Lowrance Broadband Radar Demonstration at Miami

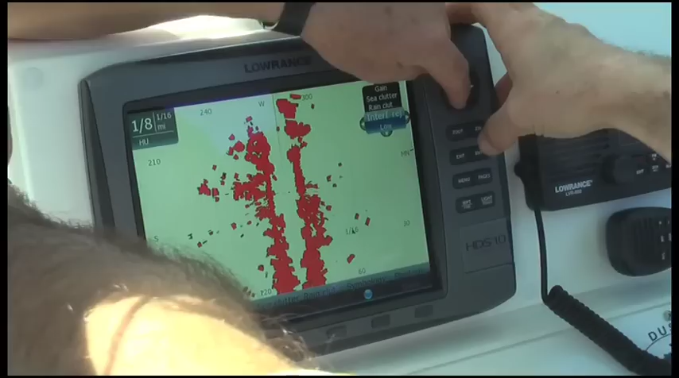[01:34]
I think people who may have been thinking about buying a new boat aren't, but might buy new electronics.
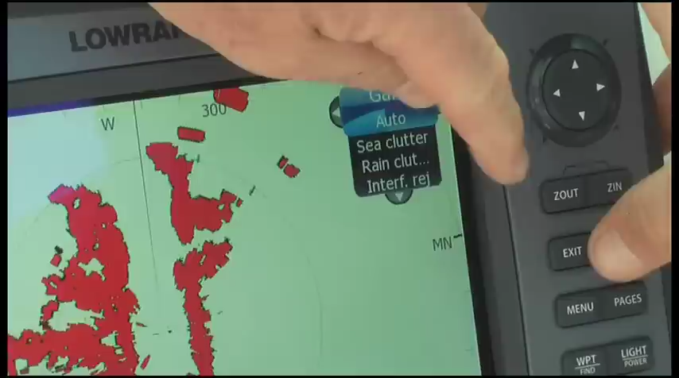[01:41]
Well, it's very easy to use. It's really impressive at very short ranges.
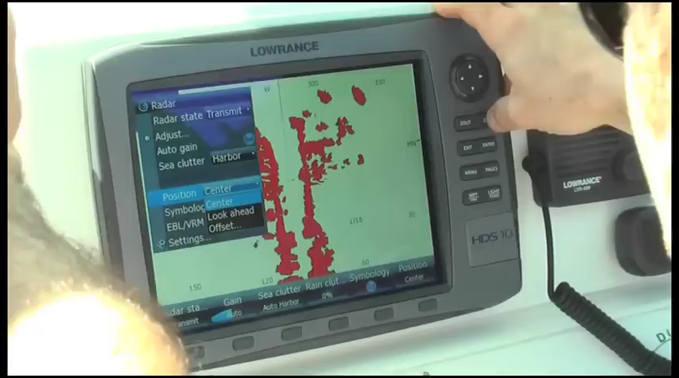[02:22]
And it also gives them a backup unit in case the main radar goes down. It's off the charts for new products.